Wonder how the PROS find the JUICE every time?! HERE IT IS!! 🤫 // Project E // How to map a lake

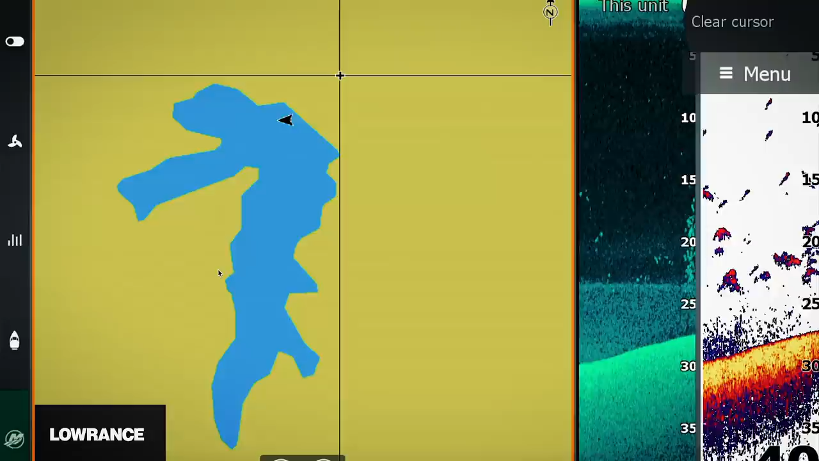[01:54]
And right here, it says Genesis live.
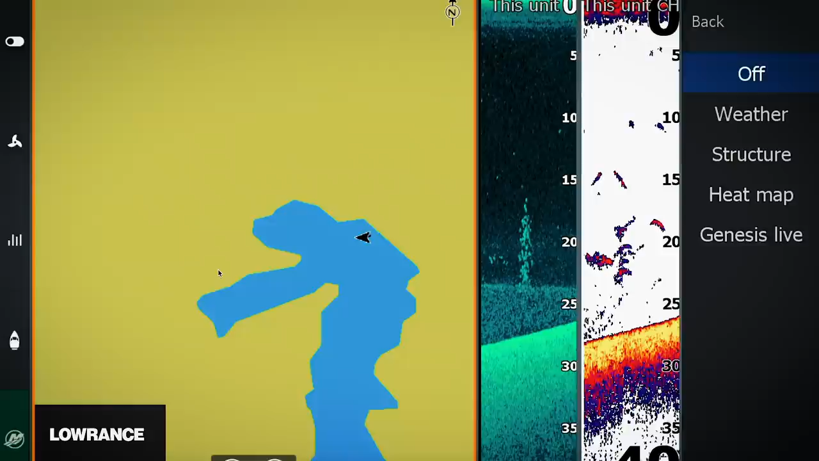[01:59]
I hit that button right there. And now it's going to start mapping. You're going to see right there, I've already mapped just a little bit of the lake before we started filming.
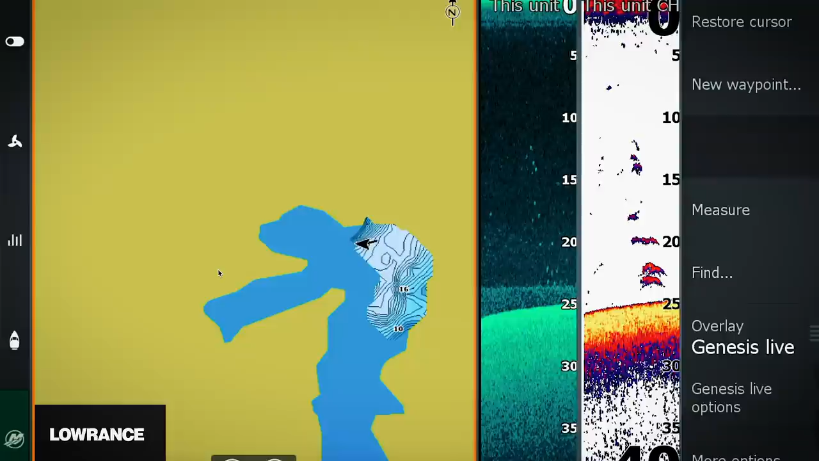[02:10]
When I go to Genesis live options, I've got transparency. I've got control interval. I've got high, medium, and low really important here. Low is two foot contours.
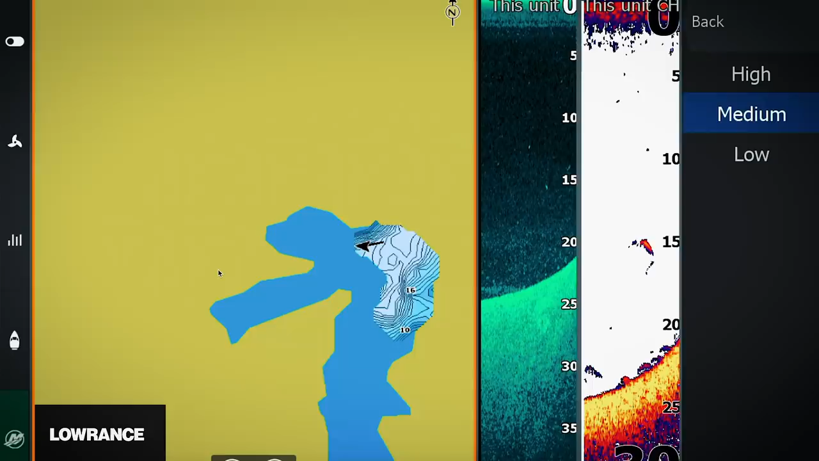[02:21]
Medium is one foot. And for those super flat places, high is six inches. So you can get super, super detailed on this Lowrance map by doing this.
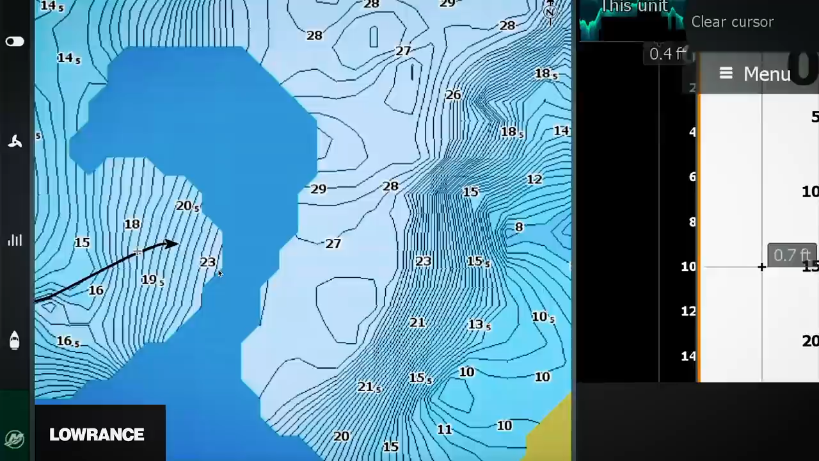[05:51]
Little tree symbol for a brush pile.
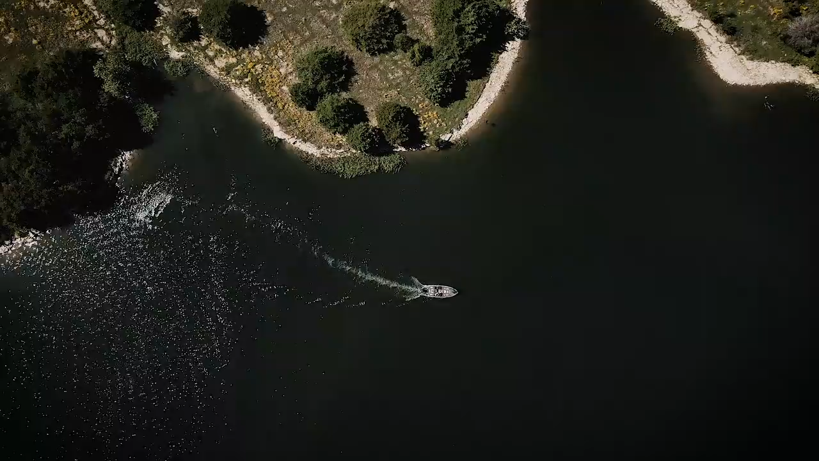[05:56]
Man, this is so cool. I just, now I want to know how to fish this lake. You know, you'd think you'd just go straight down this bank. This is actually a pretty good flat right here that comes out. So now I need to know when I fish this to come out here, you know, let's say if I'm catching them in that 12 to 14 foot water.
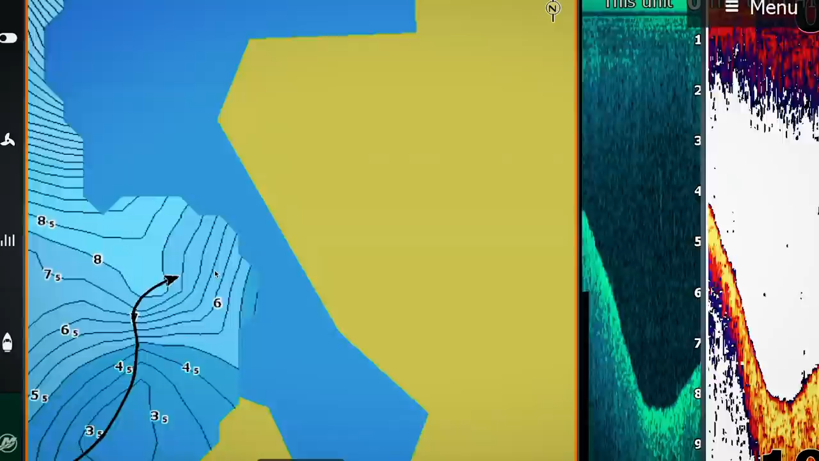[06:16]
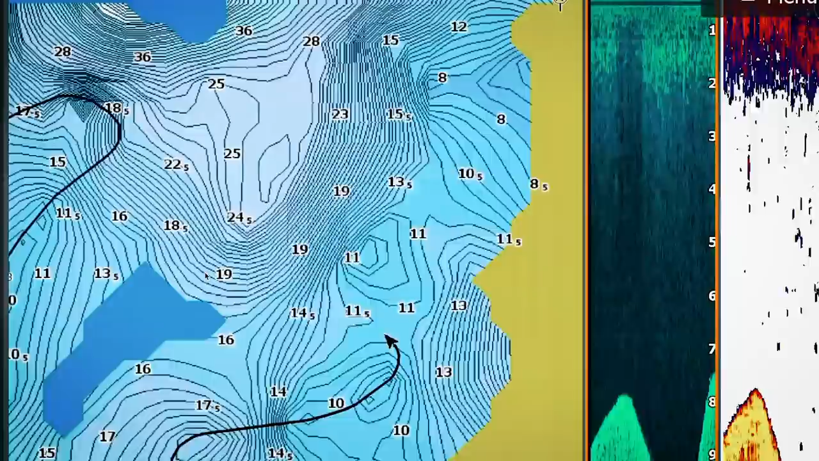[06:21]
Okay. You can see we've made one complete lap around this lake.
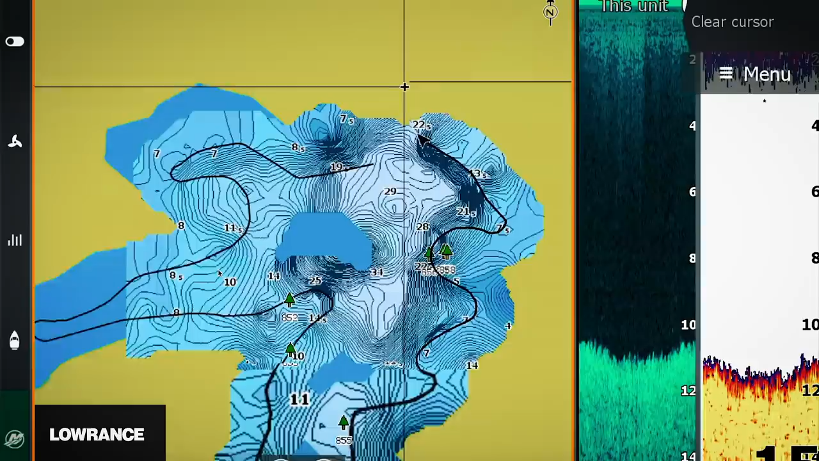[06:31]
You can see right here, I've got one complete lap. When I zoom out, now I'm going to start going back and forth just as a grid and try to get the details, get it all finalized in there, you know, fill it in. And the more times that I go back and forth on this thing, the more accurate it's going to be.
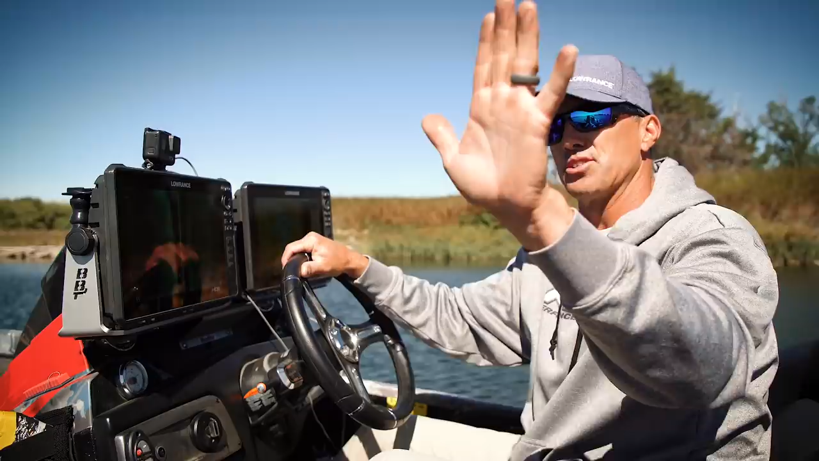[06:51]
You know, you might go back and forth this way a couple of times and then this way. And you know, one other thing I failed to mention, this is a killer deal on rivers. You know, the Red River, Silton Inn, Mississippi River, those places that change on you all the time, turn this thing on when you idle all the way back into a spot, you know, and then idle back out a different way with it on. Now you're building a map of your river and you'll find a deeper channel to make it easier for you to get back in there.
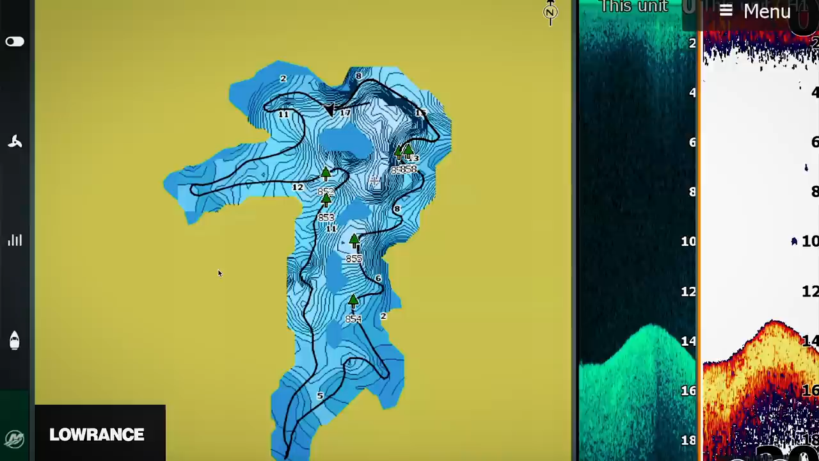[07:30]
And that's why I've got these contour lines on here. You can see I've marked a bunch of brush piles all the way around this thing. That's kind of cool. So now I'm just going to start covering it back and forth, back and forth.